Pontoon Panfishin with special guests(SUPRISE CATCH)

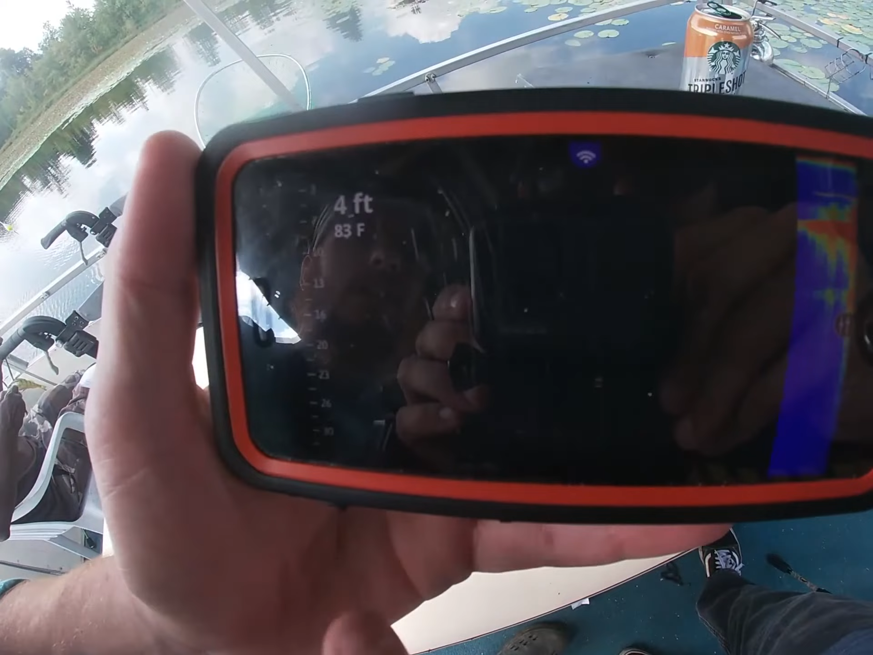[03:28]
On screen: depth 4 ft, water 83°F
We're at 4 feet. It says it's 83 degrees. The water temp is 83 degrees, so it's beautiful.
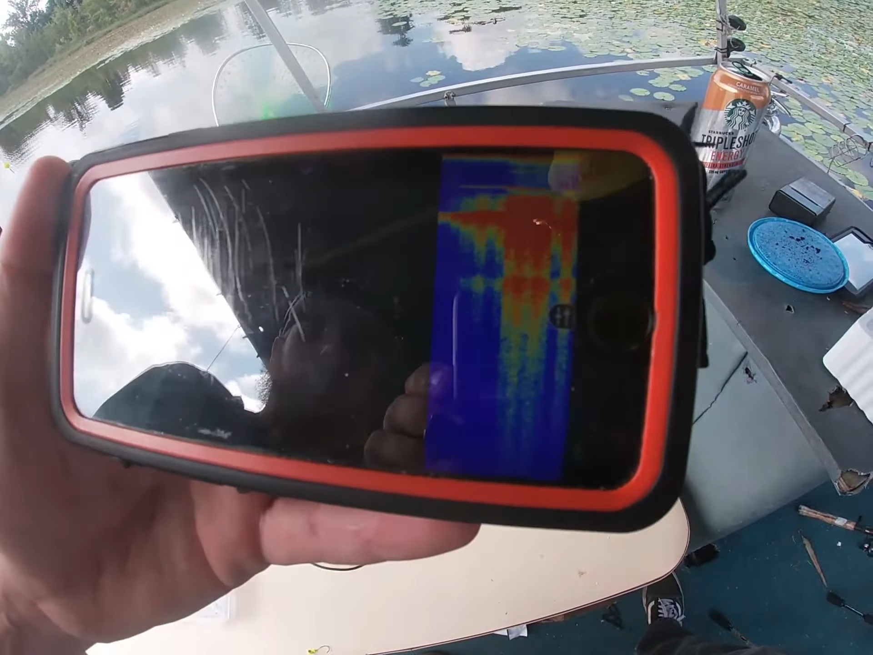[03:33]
That's just struck. All this you don't even worry about because it's only 6 feet.
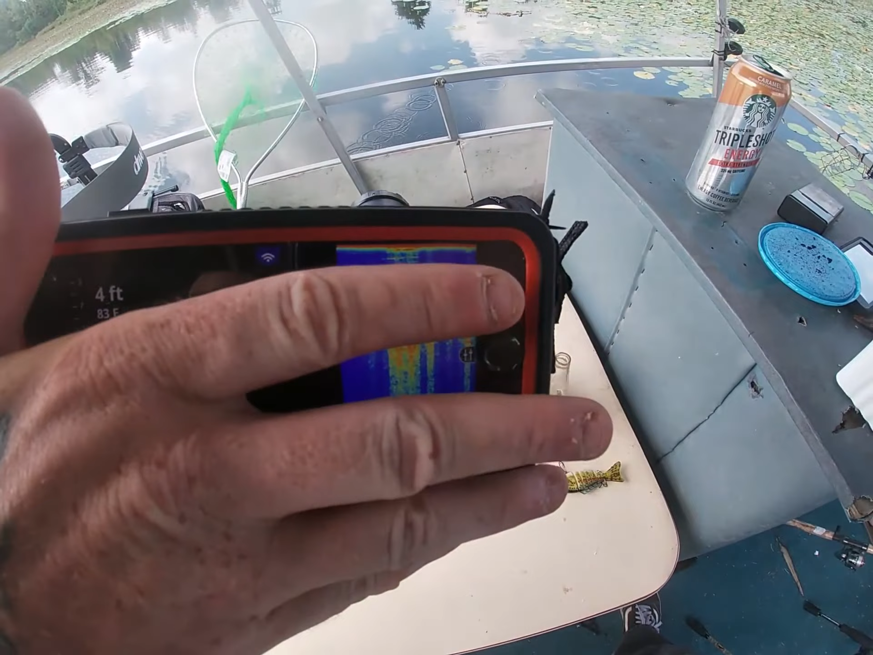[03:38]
On screen: depth 4 ft
So you're only talking about right there. Anything above there is gonna be a mark or it's gonna be structure.
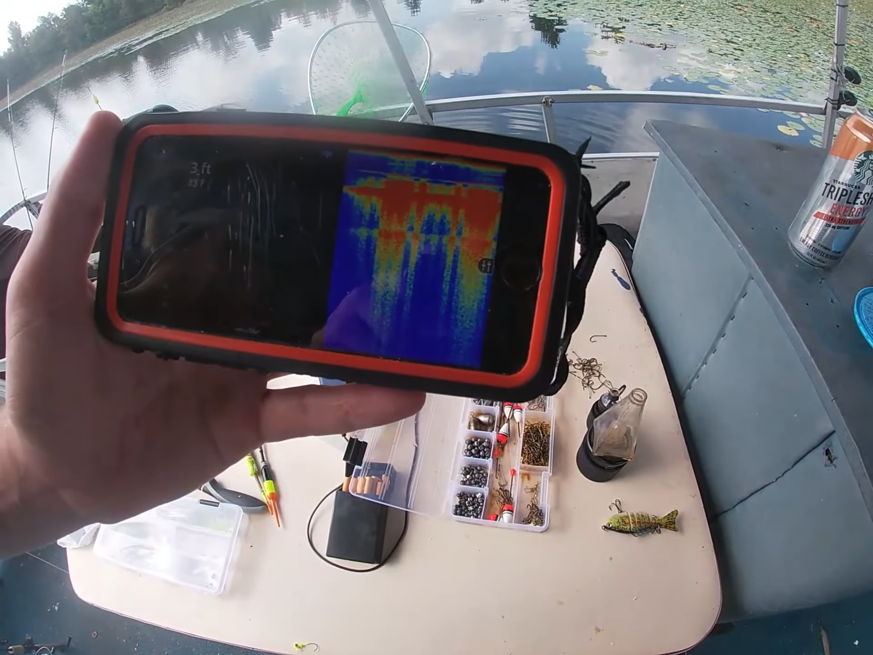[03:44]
But down there, you see all that? That's structure right there.
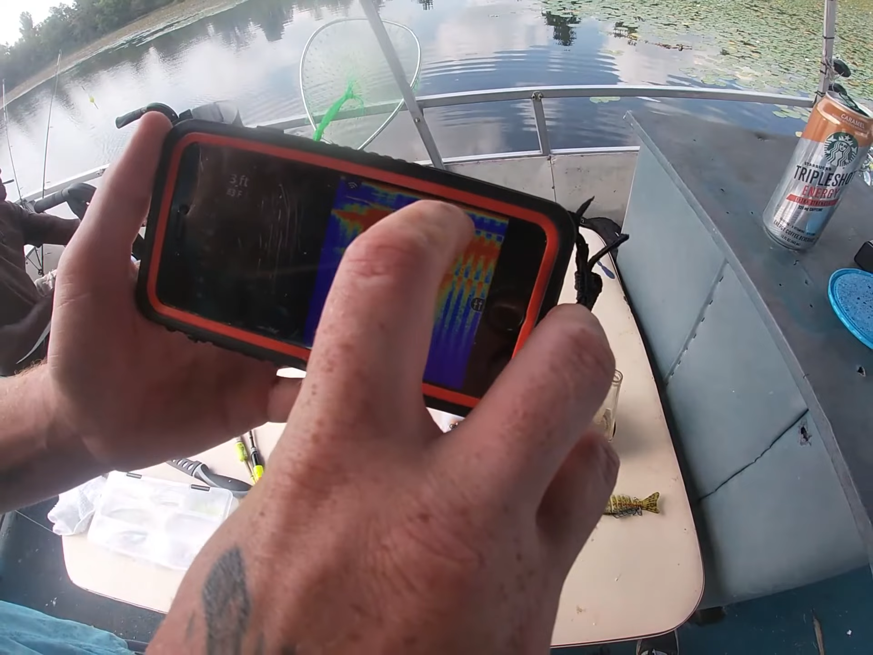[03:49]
But the little small marks right there, those could be fish. I think they might be. And I could even go into, technically, I could go into ice fishing mode and pull up the sonar.
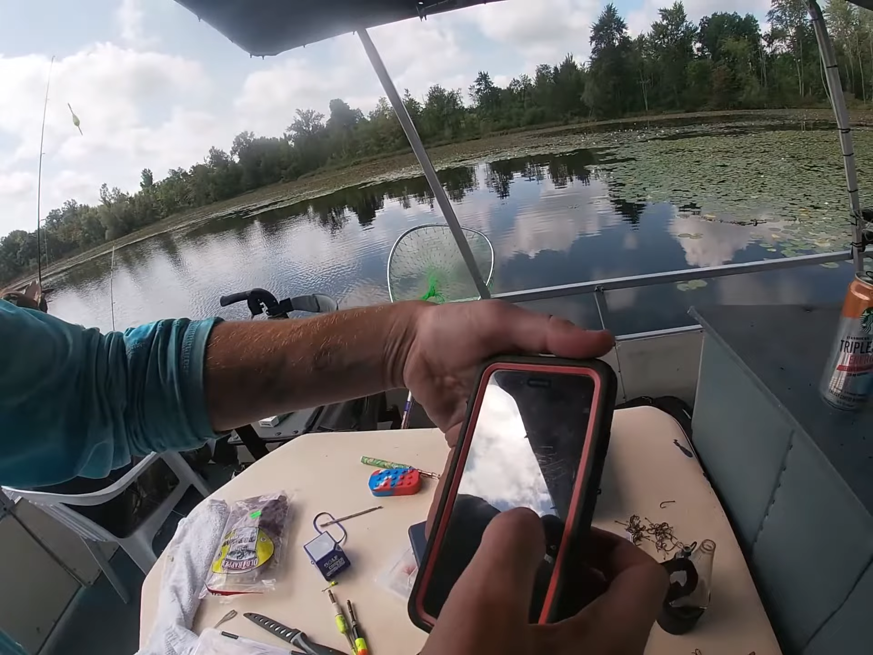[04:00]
It's fished on there. Or that could be my speck minnow. That could be my speck. But there's a lot of markings down there. Because, like, even with the flasher, you still get the graph. So you get to see there's something right there. But I'm thinking it's my speck minnow.
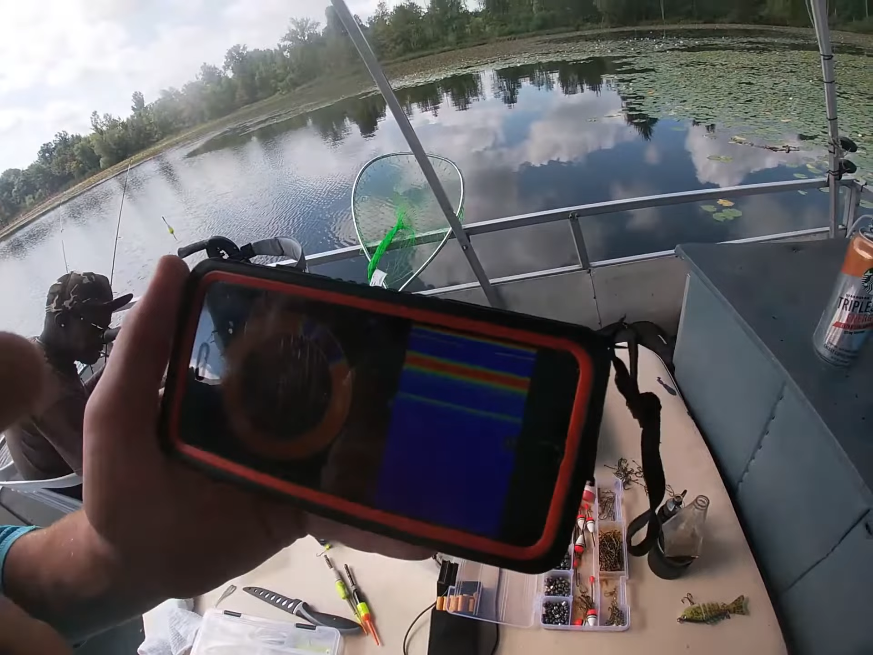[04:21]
Yeah, that's got to be what that line is. Is what that line is right there. So I'm gonna try and go there.